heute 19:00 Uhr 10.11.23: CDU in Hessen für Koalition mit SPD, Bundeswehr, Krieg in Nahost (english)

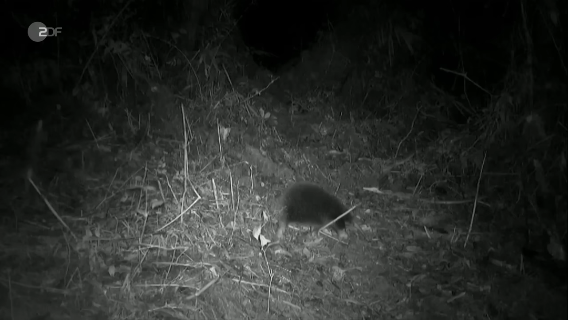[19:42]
Der Attenborough Langschnabel-Igel. Die Art galt als ausgestorben. Jetzt wurde der Igel in Indonesien von einer Kamerafalle aufgenommen. Das scheue Tier hat die Stacheln eines Igels,
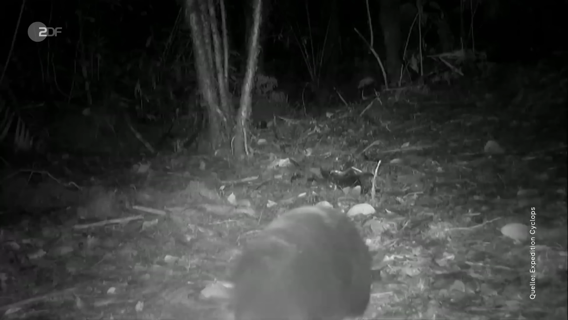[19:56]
die Schnauze eines Ameisenbärs, die Füße eines Maulwurfs. Und es kann Eier legen. Benannt ist es nach dem legendären britischen Tierfilmer David Attenborough.